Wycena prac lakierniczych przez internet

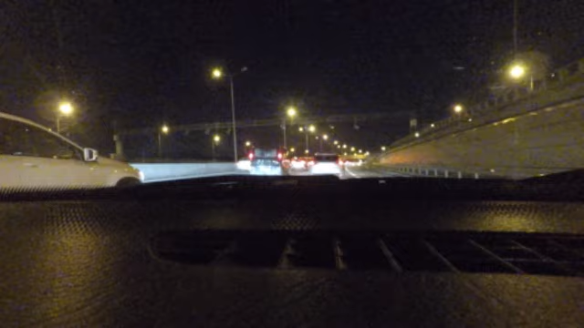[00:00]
Siemanko Jak widać jestem na S8 S8 tradycyjnie stoi Jak jechałem rano w drugą stronę no to były japacze kurde korek z 2 km czy to taki zwolniony ruch i się nagle okazało że po drugiej stronie ktoś się zderzył i trzeba było zwolnić całą Warszawę żeby sobie dokładnie zobaczyć
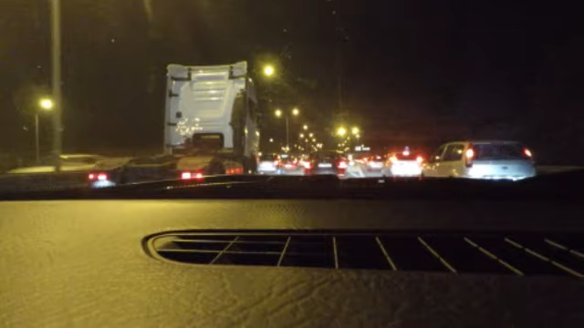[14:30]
jadę, jadę, a patrzę pewnie ale to korek taki godziny z czytu w Warszawie na razie zapraszam